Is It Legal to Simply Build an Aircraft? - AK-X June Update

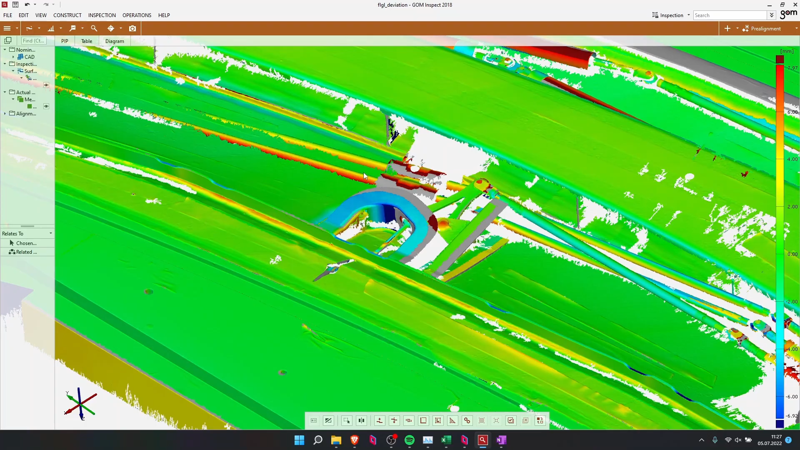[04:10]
sind in einer sehr guten Position, haben eine niedrige Abweichung. Im weiteren Verlauf vergrößert sich die Abweichung ein wenig, bis hier hingehen, wo es tatsächlich relativ rot wird. Das ist eine Sache, für die haben wir uns bewusst entschieden, im Bau diese Stangen ein klein wenig zu versetzen,
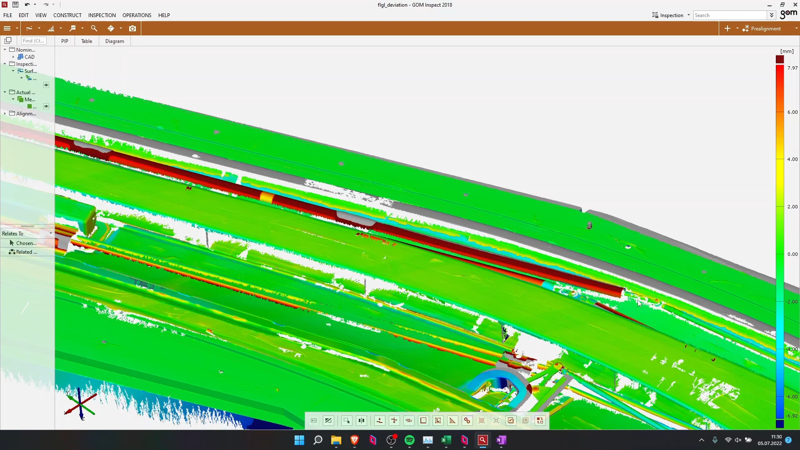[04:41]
dass wir diese Umhausungen nie so im Detail im CAD eingebaut, konstruiert haben und deshalb es natürlich keine Referenz gibt, anhand der Scannen das vergleichen kann.
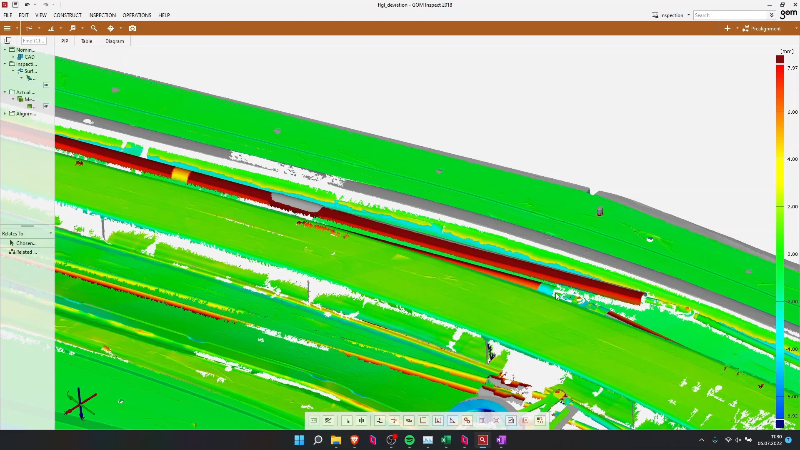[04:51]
Entsprechend entsteht eine recht hohe Abweichung, obwohl die in der Realität gar nicht so vorhanden ist.